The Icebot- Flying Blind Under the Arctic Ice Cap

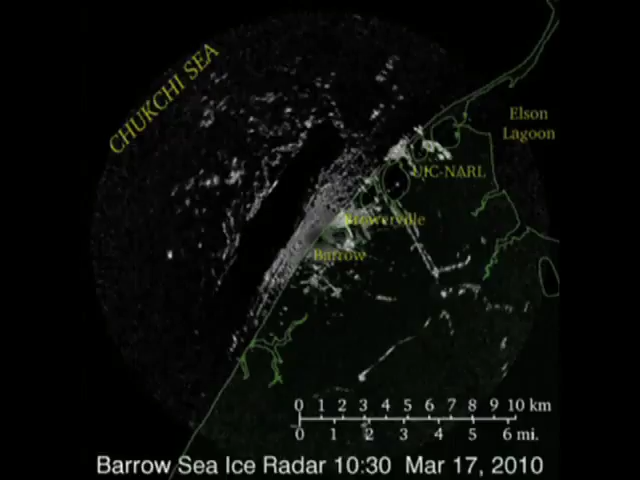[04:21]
And so they went out, and simultaneously this huge flow of ice had crashed into the ice shelf that we were working on and just completely destroyed the entire site.